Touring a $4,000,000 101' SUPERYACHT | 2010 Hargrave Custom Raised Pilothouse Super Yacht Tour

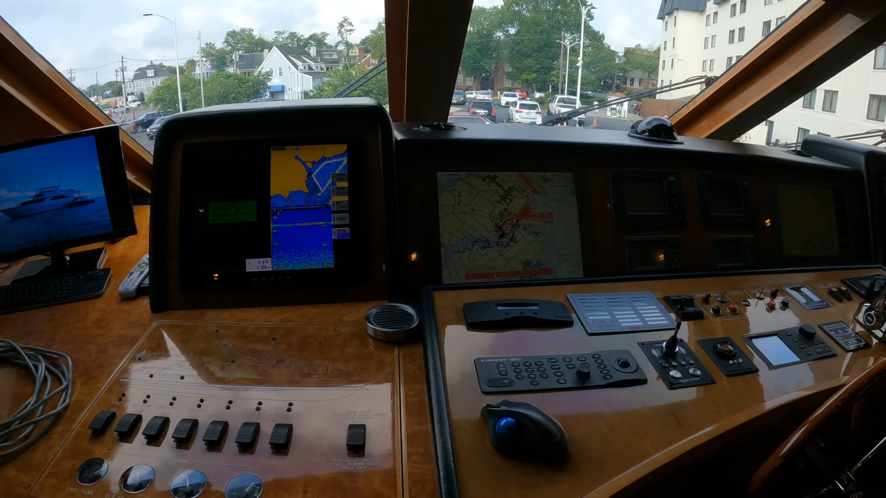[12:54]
You can see you have some multi-function displays with your chart plotter, radar, your depth finder, all kinds of useful features on the yacht.